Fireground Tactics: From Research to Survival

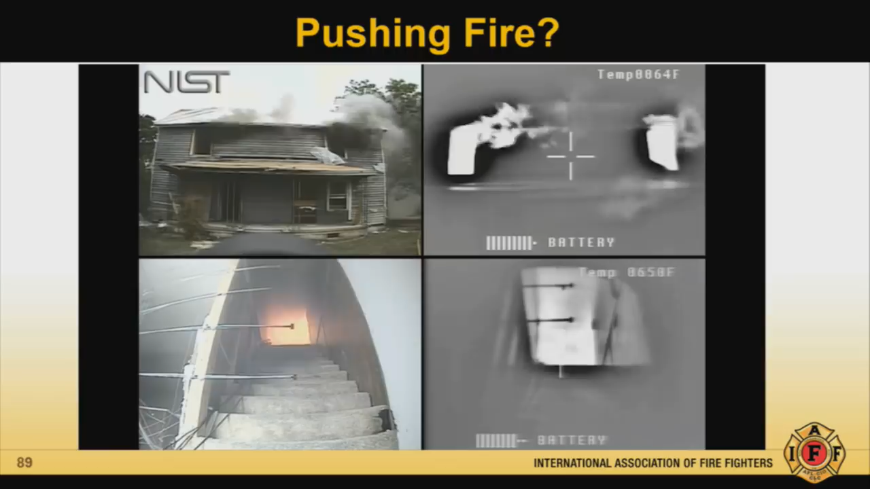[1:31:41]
So we're in Spartanburg, South Carolina, and we got an acquired structure, and there's a fire in both of the rooms on the second floor. That's what you're seeing on the upper left, the exterior view. Upper right is the thermal imaging view. Lower left and lower right are the interior stairwell. We've got two rooms of fire. So we take one firefighter, we give him a line with a straight stream on it.
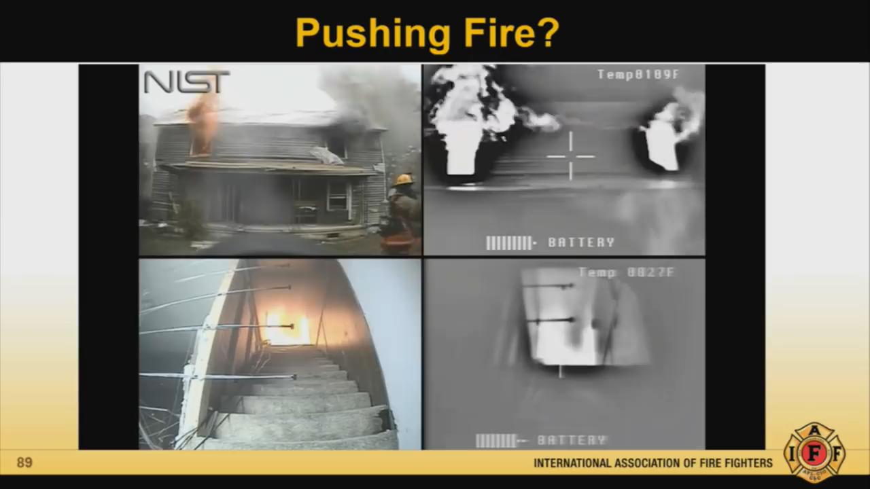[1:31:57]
We say, stop here, put water on the fire. That's all he's told to do. Stop here and put water on the fire. He does.
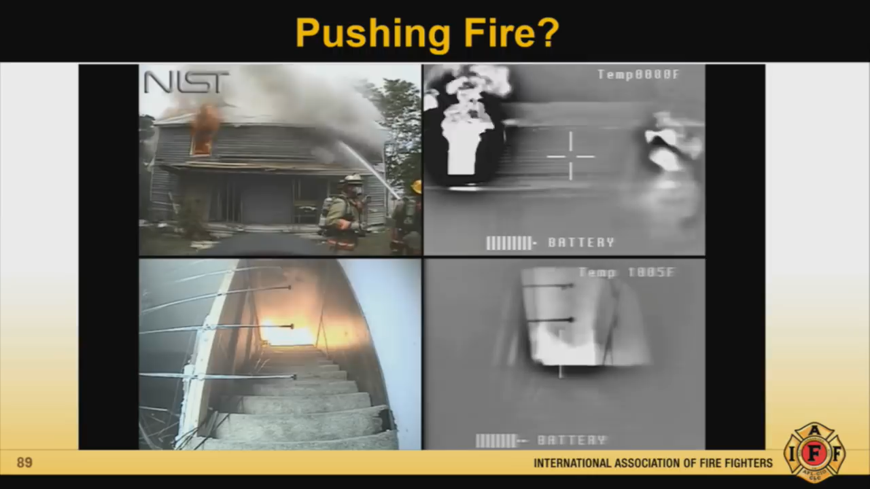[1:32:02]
Look at the top of the stairs. Look for the collapse of the thermal layer. Look for the steam cloud. Look for the fireball. You'd be the first guy to see it, right? It's not happening. So that's great. We put out, or at least knocked back, one room of fire. Problem is, we got another room of fire. Good news is, we got another firefighter with another line. He's given a fog line. He's told to stop here, put water on the fire.
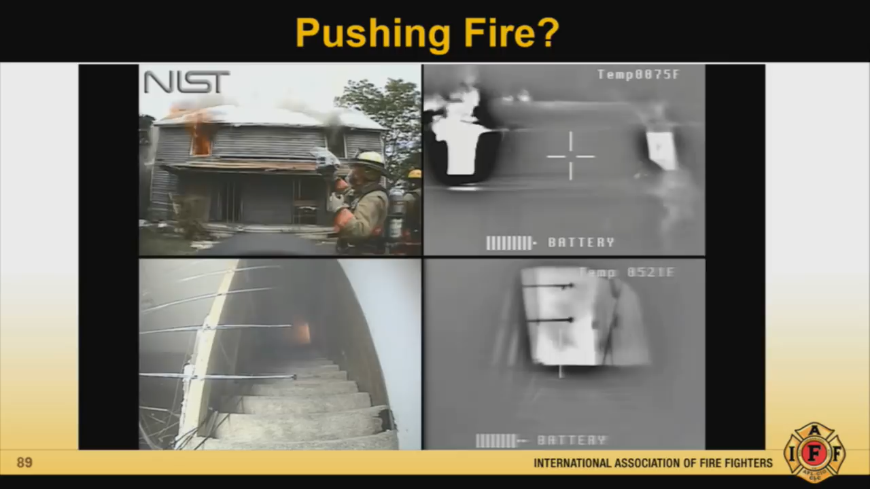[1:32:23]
That's what he's going to do. Watch the top of the stairs. Right? It had nothing to do with where you were standing when you opened up your nozzle.
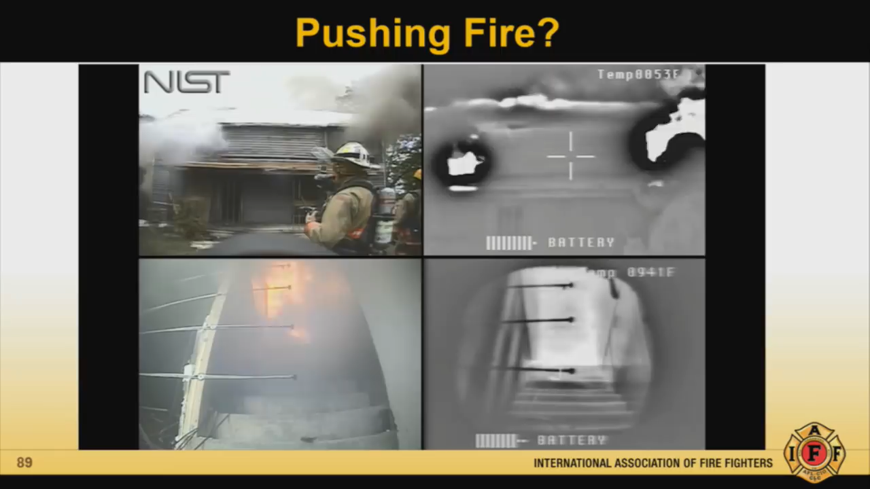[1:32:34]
It had everything to do with your stream selection and understanding fire dynamics and flow paths. So here's the money shot. Here's where you came for, right? Pay attention now. Don't do this. Do this.